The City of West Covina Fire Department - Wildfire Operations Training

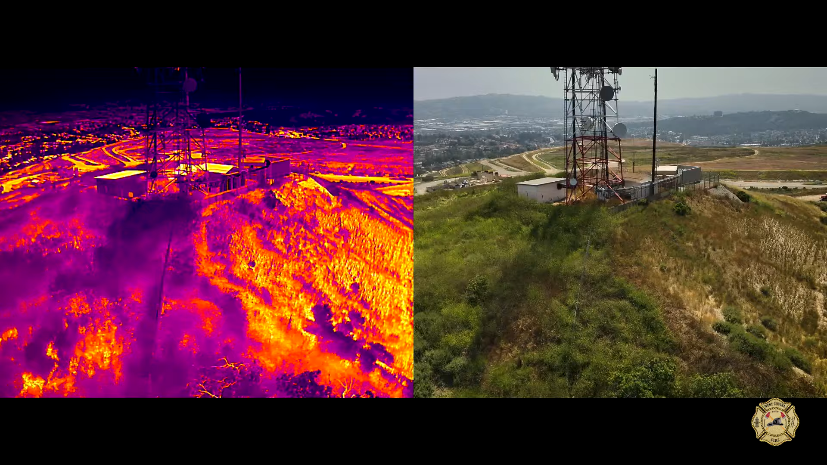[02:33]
In addition it also has the ability to provide us infrared capabilities as well.